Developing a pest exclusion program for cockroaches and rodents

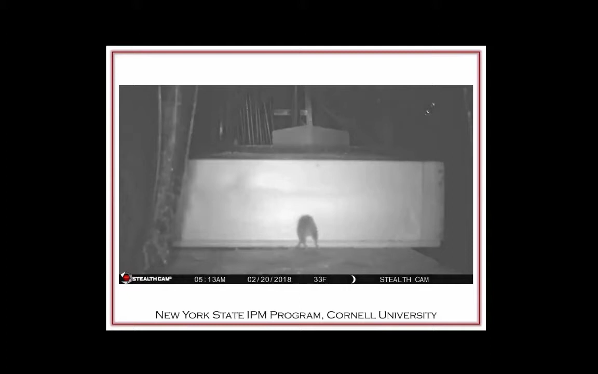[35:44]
So he kind of turns around and gives the camera the stink eye because he's aware that something made a noise when it turned on, and he's just a little bit alarmed by what threat may be behind him.
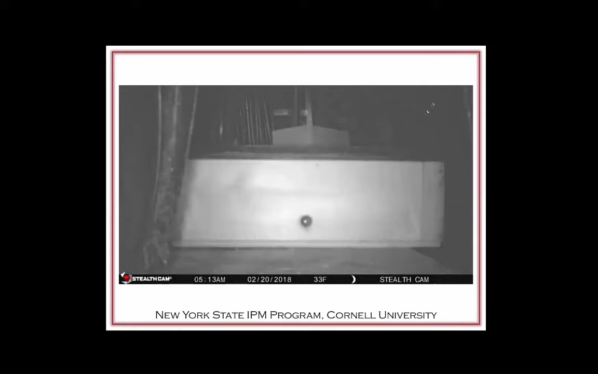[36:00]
So for rats, obviously the openings are a little bit larger.